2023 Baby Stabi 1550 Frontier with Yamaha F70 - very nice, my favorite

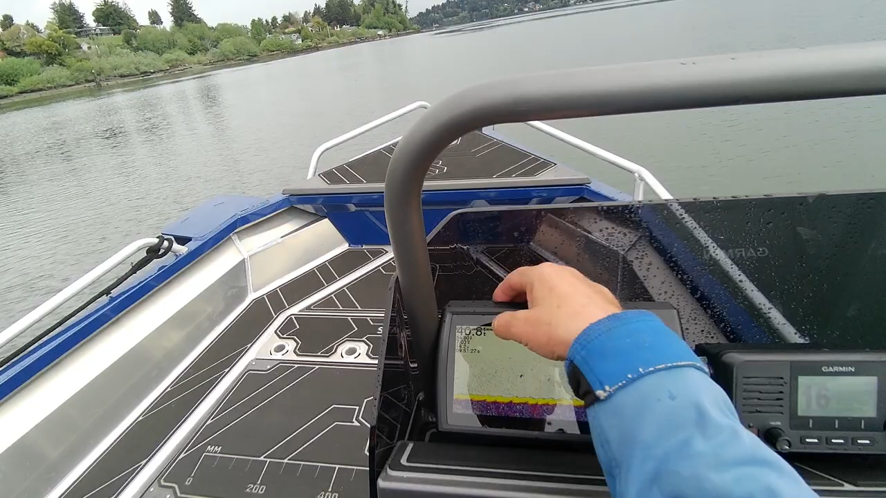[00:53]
Now I'm going to look, okay, I got my depth, I got my temperature, I got my miles and hours, volts, time.
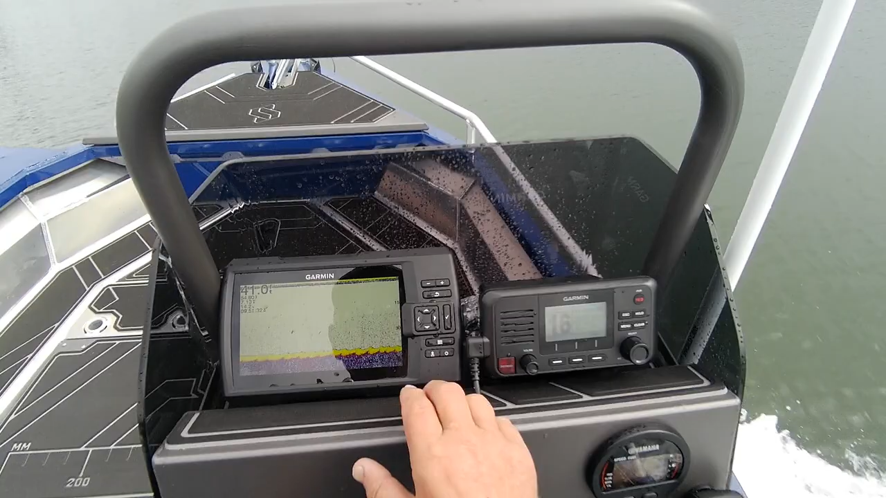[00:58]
Now say I don't like that color there. You're going to hit the menu button, this one right here. Range is auto, what you want. Frequency, 200 kilohertz chirp.
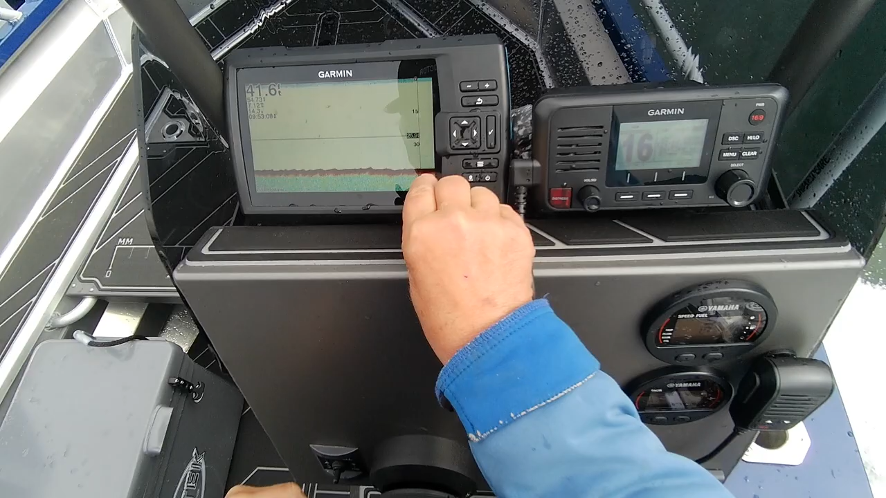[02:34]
So see these colors, the red, the orange, the yellow.
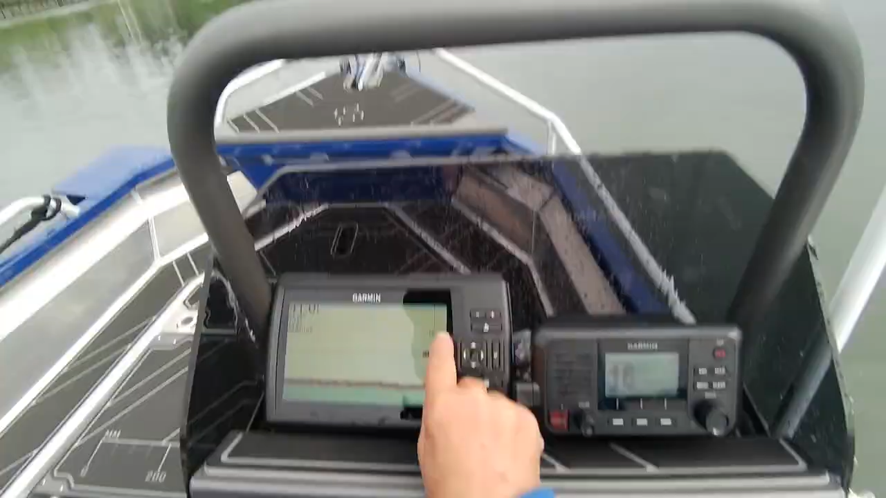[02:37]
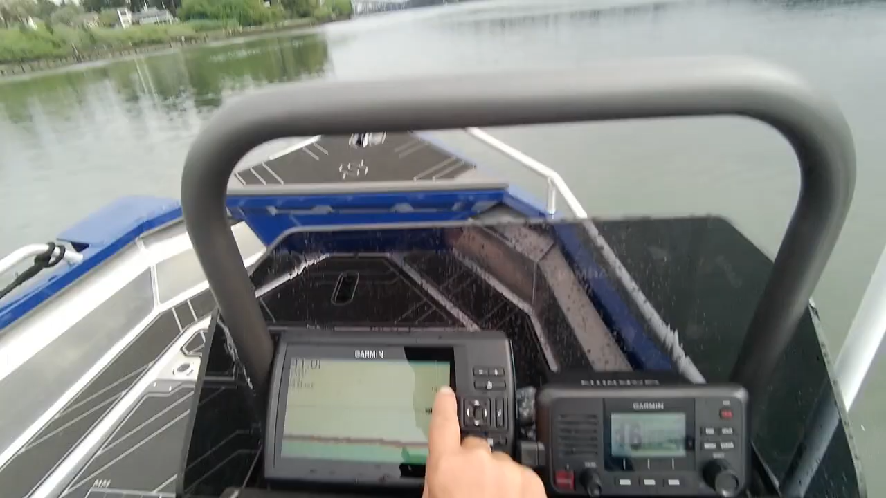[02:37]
If you see those, uh, let me see. Uh, I'm going to go over here. Cause if I was a fish, I'd be running over here. Yeah. See, there's one right there, a little one.
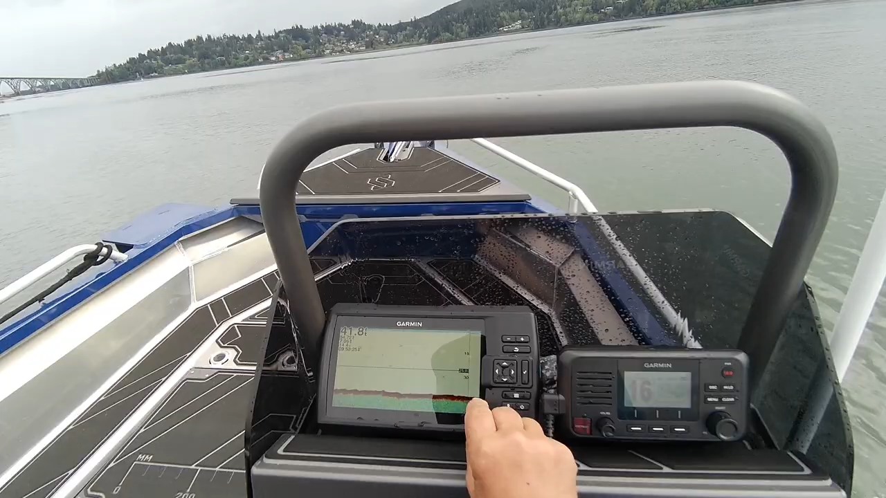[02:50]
But this is blue stuff over here.
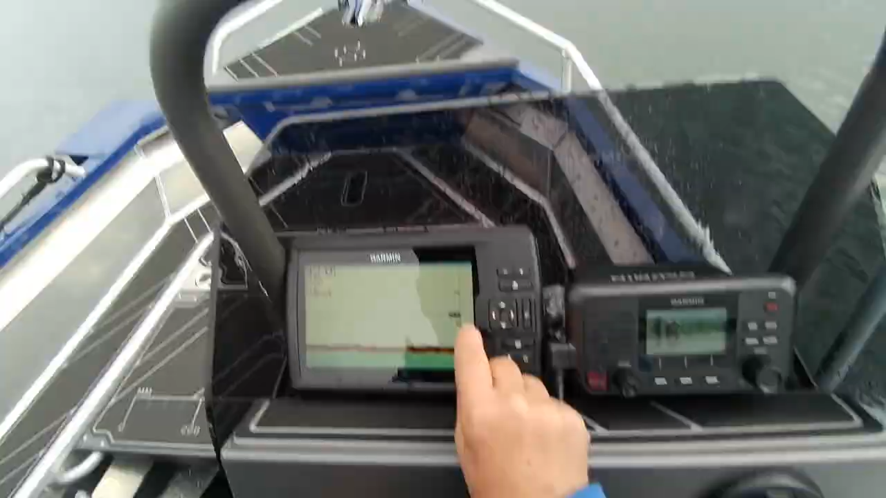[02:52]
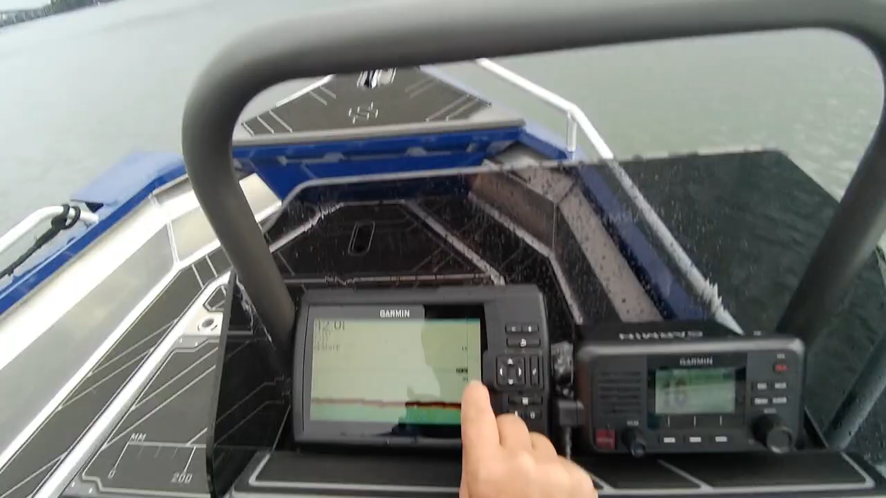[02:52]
Don't pay any attention to that. Okay. What's the time? 9.53. So 10, 10.05. And we're 42 feet.
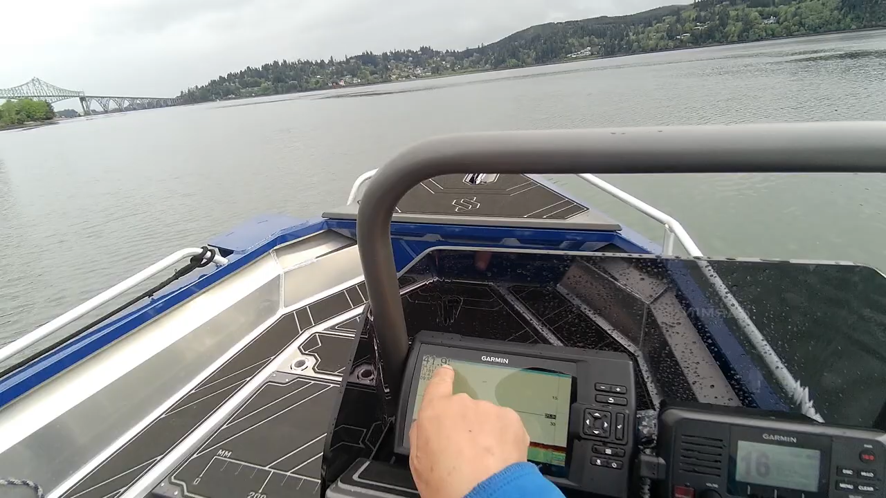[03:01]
We've got a depth line right there. So if I was going to see any fish, I should start seeing them right now. About 35 feet.
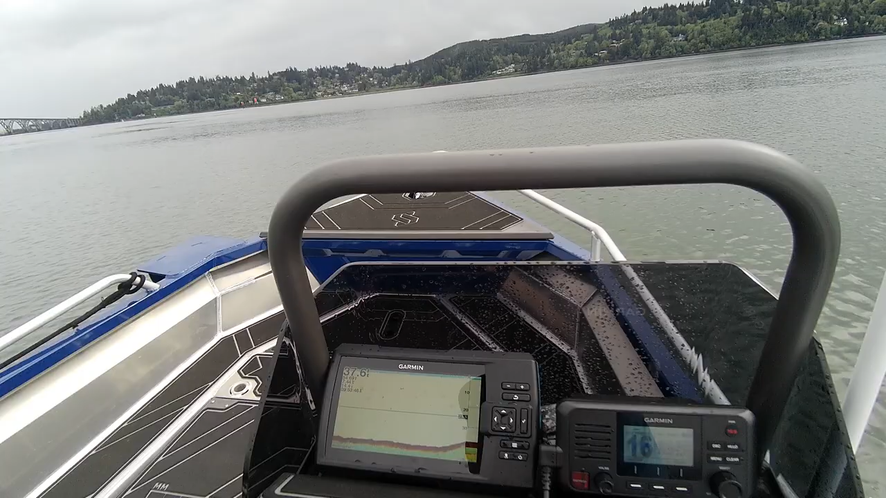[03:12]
There, right there. Okay.
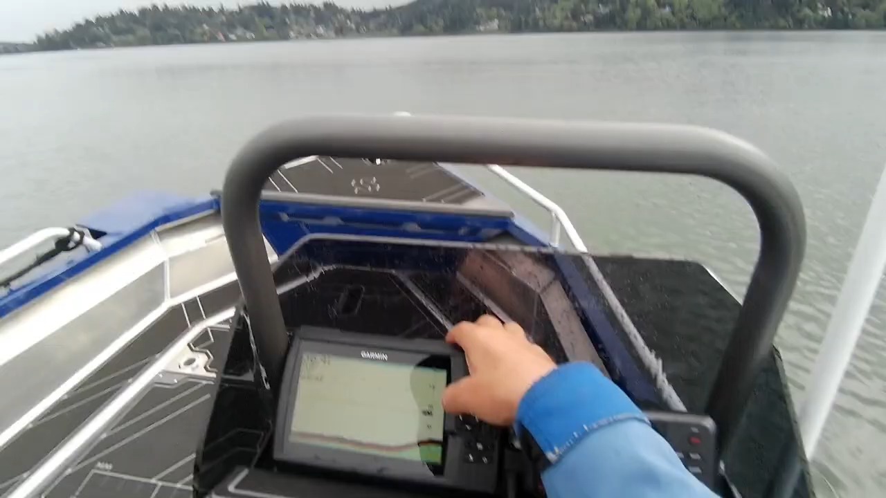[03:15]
So when you see this orange color pop up into here somewhere, like right there, you can go up into here. That's your depth, 15.4. If you want to zoom in on it, you can zoom in on it and get it a little closer or bring it back down. Okay. So there was fish. So if you see orange and red in here, that's, it's living. Okay. Okay. And then you had one up there at four feet.
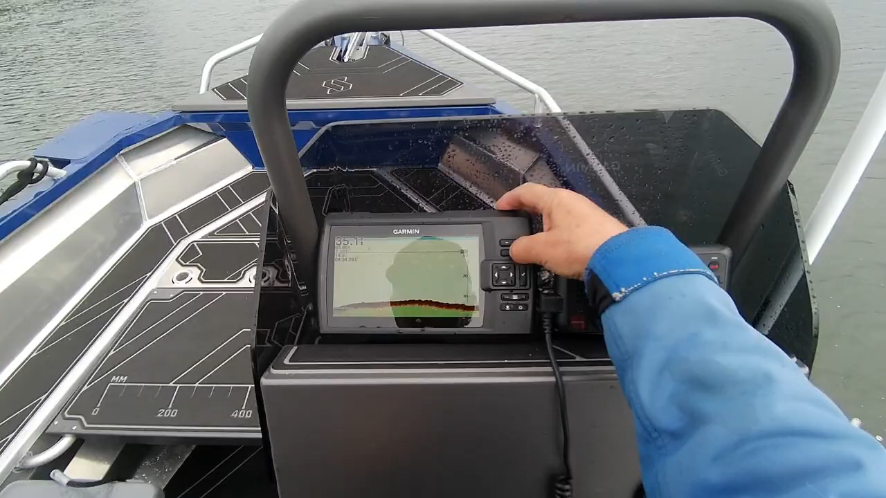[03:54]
Okay. So they should be running back over here now. Okay. So this one sets. Then you go back. Now you go to clear view. You hit this one. Now that blue, this color is kind of growing on me a little bit.
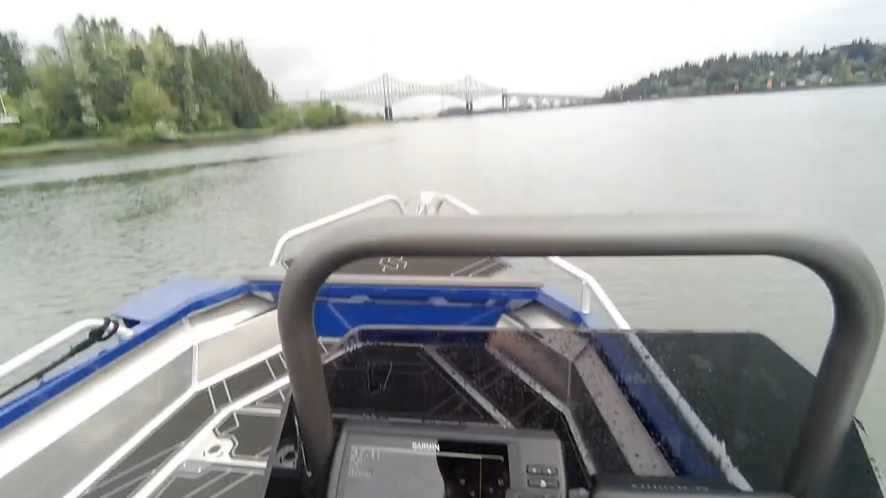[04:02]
It's called blood light.
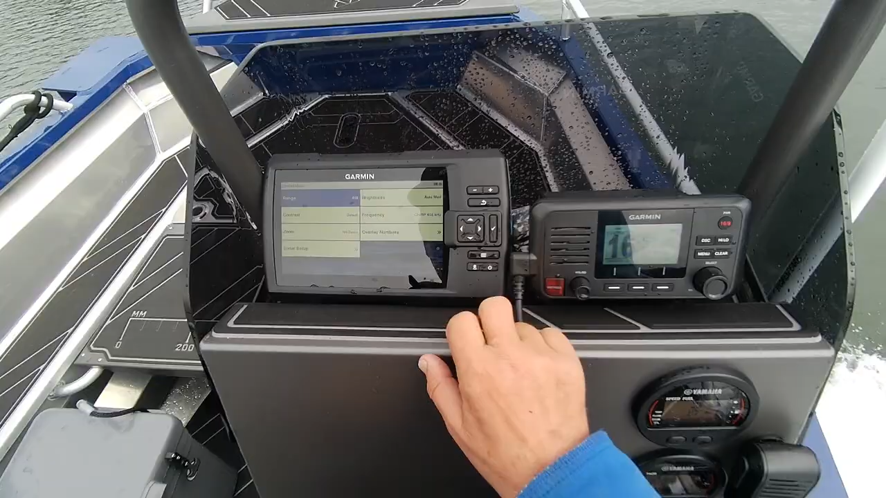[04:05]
So then you hit the menu button ranges there. Oh, see how he's got it on 40 feet. Uh, you go over here.
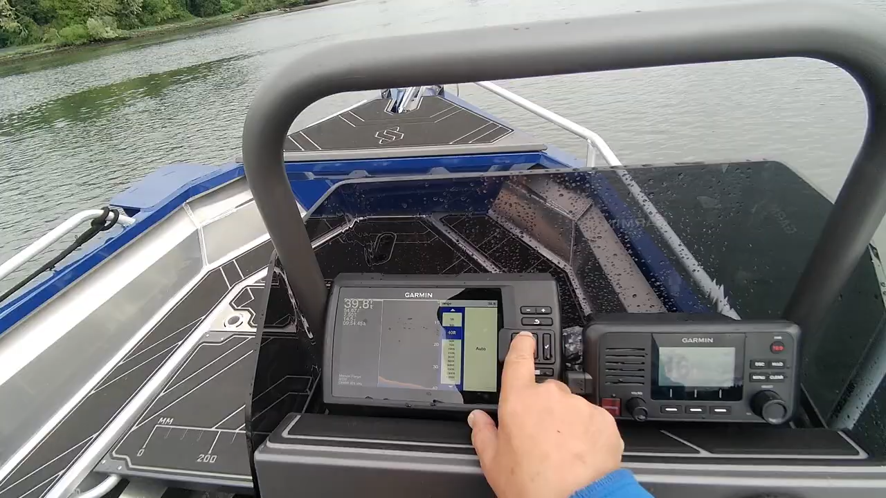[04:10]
You go to auto. Unless you go into deep water, then you want to get off and set it down at like, go down to 1200 feet. Then you go like this back contrast is by no zoom.
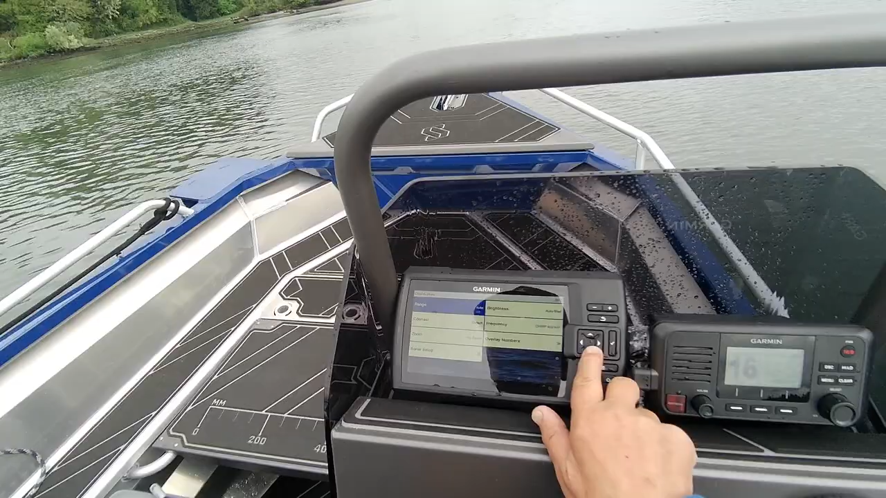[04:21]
Okay. Sonar set up, hit that depth line. I want, uh, this is how you change your color. Transducer types, scroll speed, bottom lock fine.
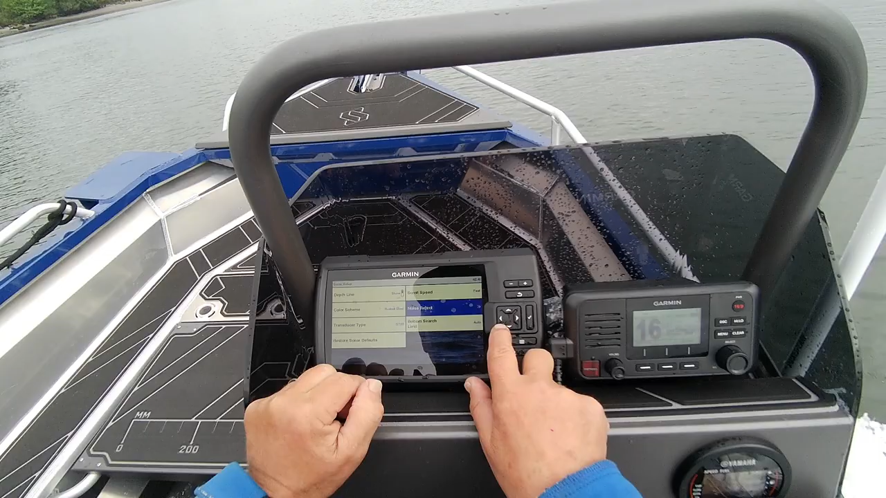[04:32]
So we go back overlay numbers.
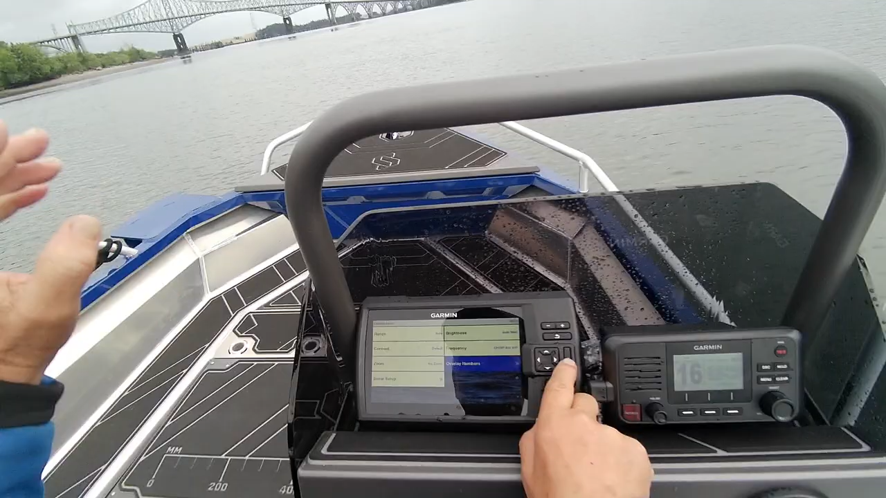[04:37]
That's the numbers you see on your screen. Frequency 455. Okay.
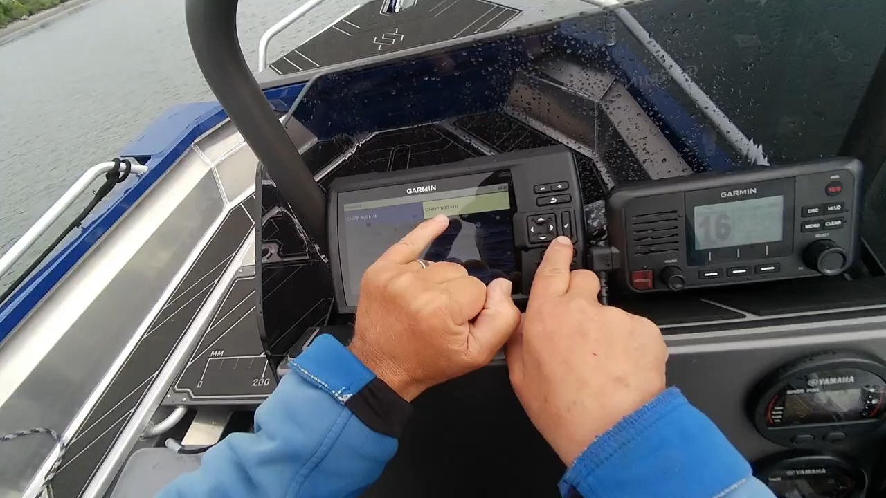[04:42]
You don't want it on 800 kilohertz. If you're in this from zero to 300 feet, because then again, if at 800, you know, there's fish here, you're not going to see them. You got to go to 455, which is this is set.
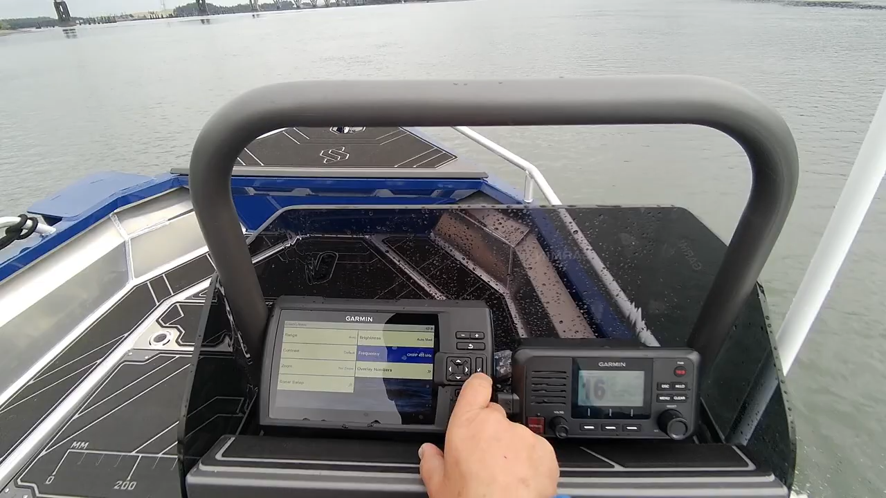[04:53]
So then you go back. There's your depth line. You're at 455 kilohertz. You got all your readings over here. So then you go back again.